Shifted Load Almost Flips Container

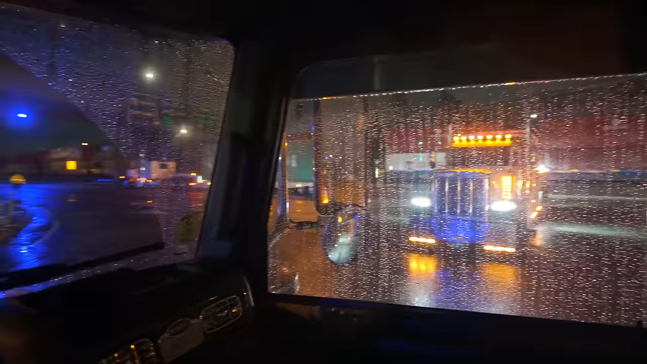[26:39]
That's Jojo on the 3-axle Landoll. Notice how I was saying earlier about offsetting the container, look how nice and straight it is now with the load evenly distributed by changing the center of gravity on the bed, where a container you would put it with an even amounts of room on each end. this one, we gotta move it over to compensate for the heavy load on the passenger side.
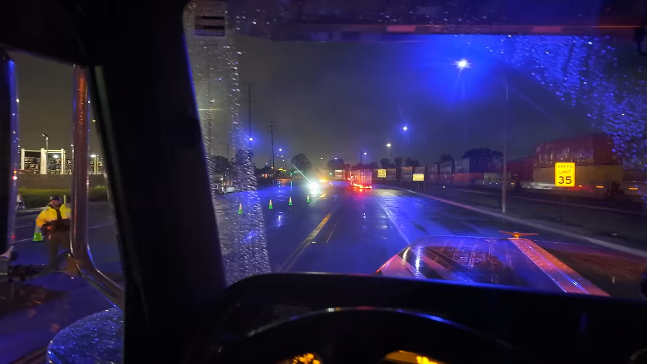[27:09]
All right, cool. I got Alex now behind me, so we're out of here, guys. Hit you up when we get to Compton.
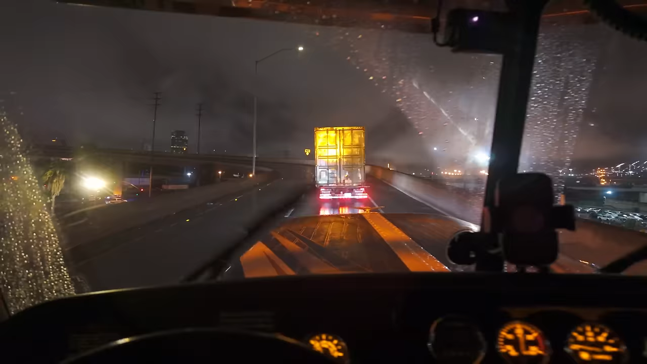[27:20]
All right, I just wanna show you guys again. Got Alex killing the number one lane next to me, but the benefit of offsetting the shifted container. So we're on a very, on an overpass right now, getting onto the 710 North.